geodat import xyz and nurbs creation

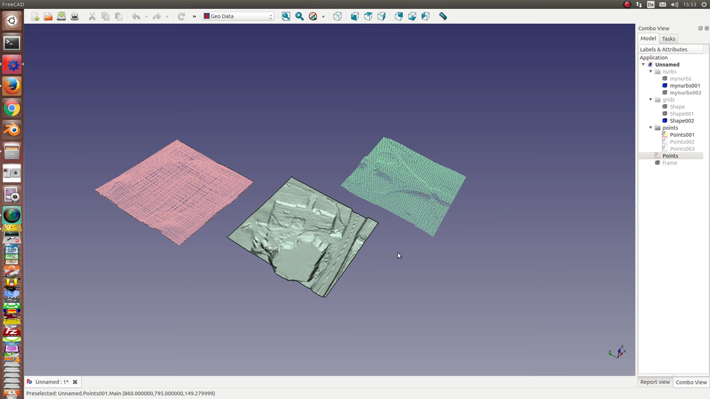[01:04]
possibilities to reuse the information. This is a NURBS phase.
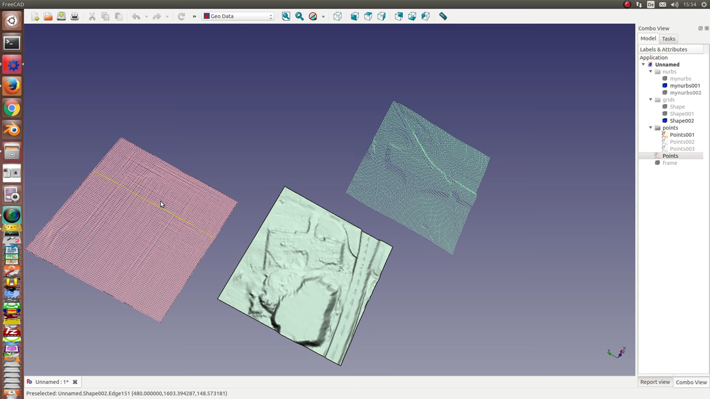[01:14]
This one is a NURBS grid.
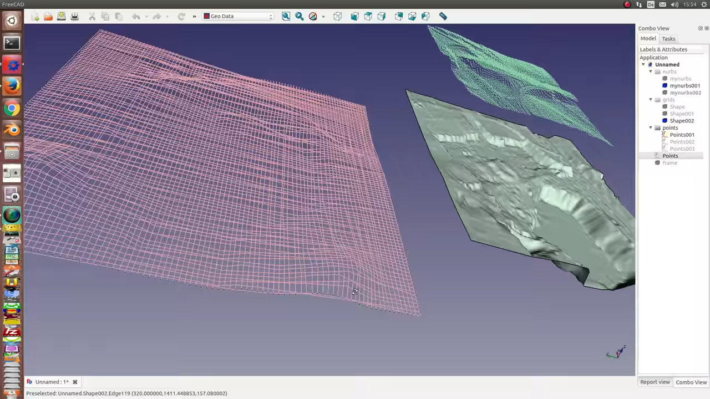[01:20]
And the other is a subset of the point cloud. The complete point cloud with some reductions is here.
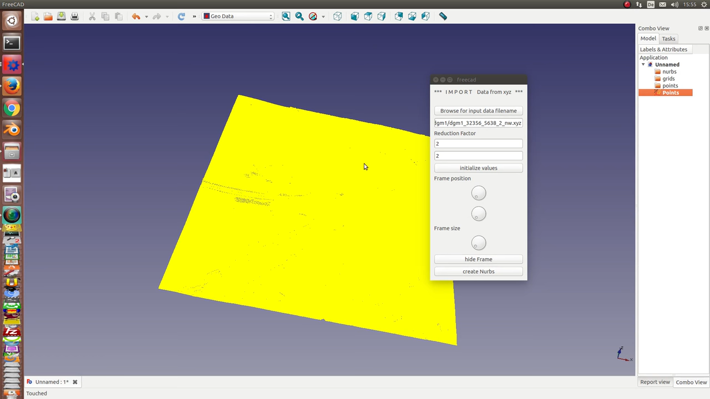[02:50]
The problem with such large data sets is that the computer needs some time to render it. But we can see the structure of this area. Okay and now I want to calculate and detail to a NURBS surface.
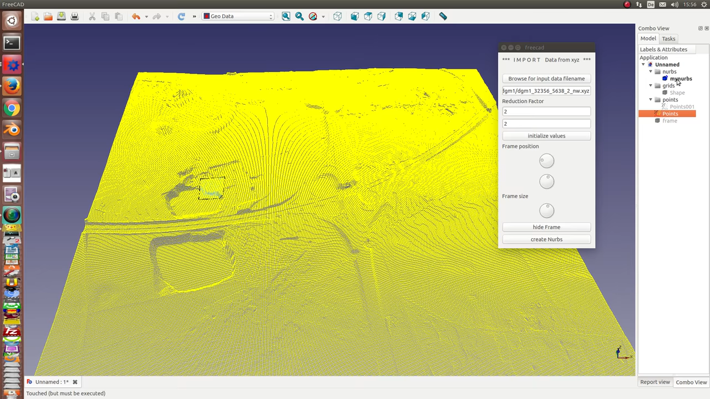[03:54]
calculate and then I create the NURBS. So in this case we have three folders. In the first folder we have the NURBS. This is the structure.
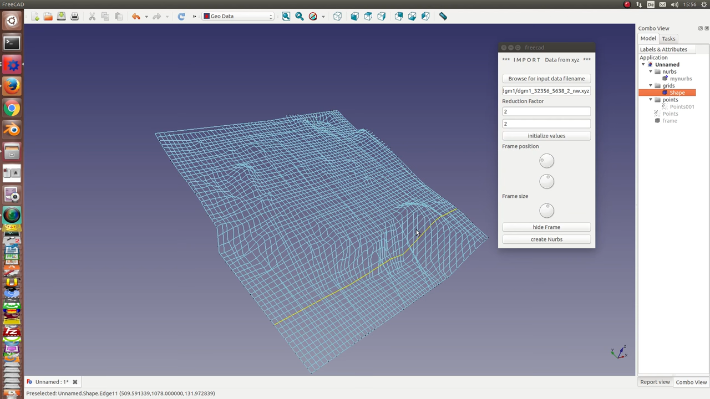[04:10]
In the second we have the NURBS grid. And in the third we have the point cloud. The grid and the points are very fast models. And the NURBS rendering takes a lot of time. So I have restricted two point clouds with a maximum number of 100 points in each direction.
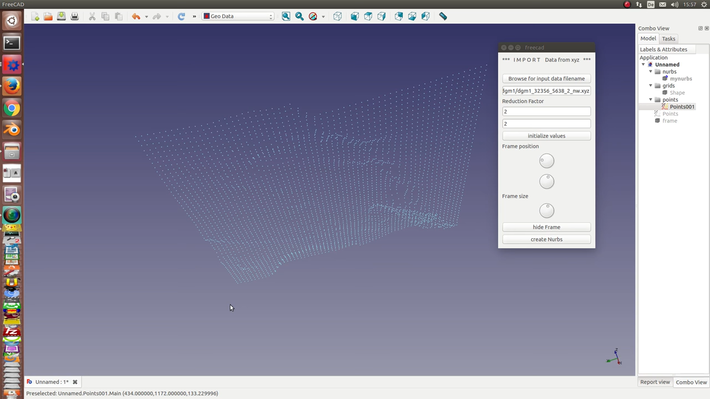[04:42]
And my results are that such an area can compute it in less than 10 seconds.
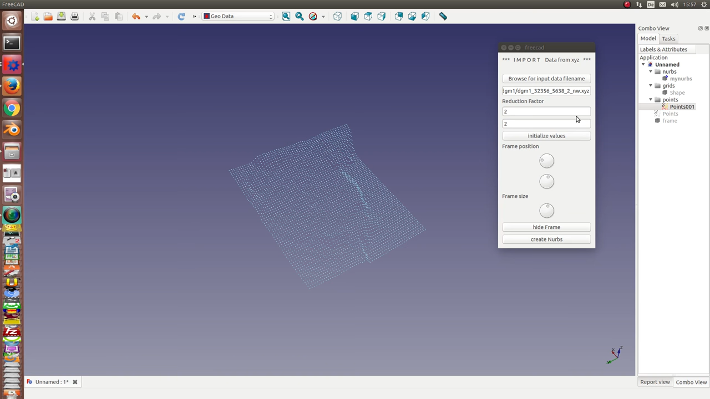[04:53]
So we want to do it the next time.
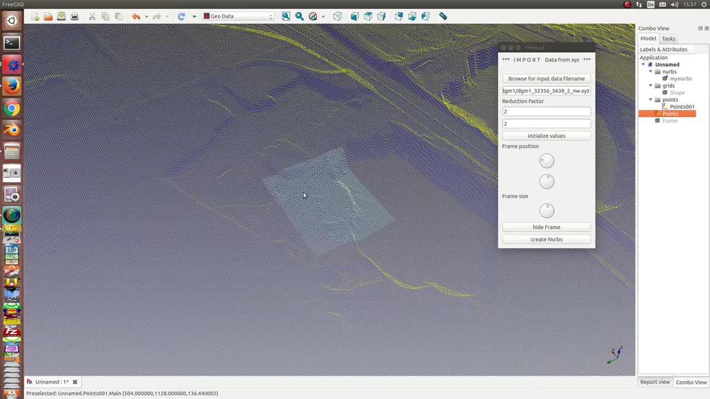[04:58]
So again we move We move our frame, our render frame, our render frame to this place.
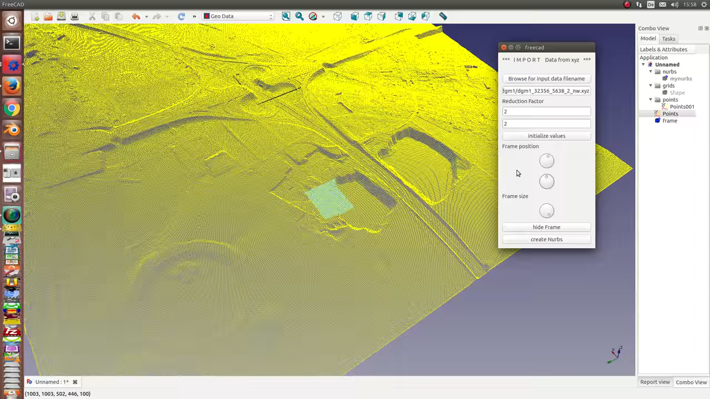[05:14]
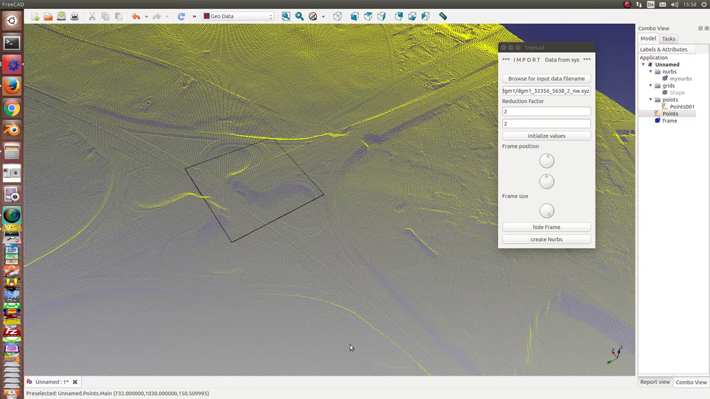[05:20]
So and run it. And you see it takes some seconds to calculate this area.
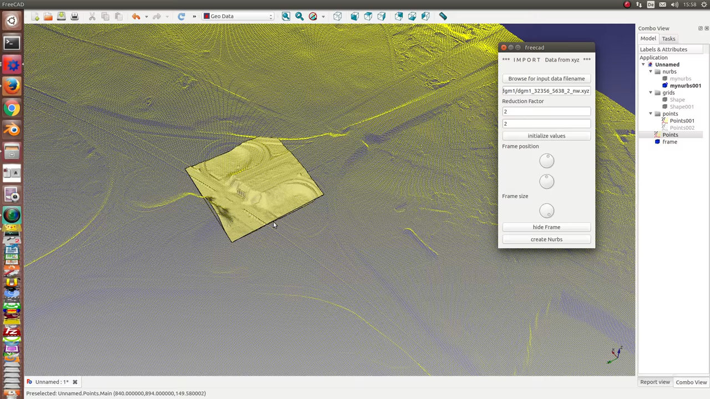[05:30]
The last example is the calculation of more than one NURBS. And we can create a group of such NURBS which connect here.
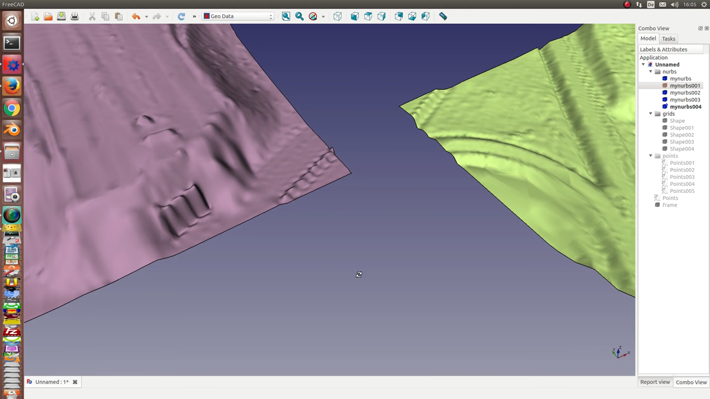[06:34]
I show only the NURBS. And you see all the fine details. the NURBS. So as we have an overview of the NURBS. And we have an overview of the NURBS. So as we can add a number of NURBS and see those NURBS.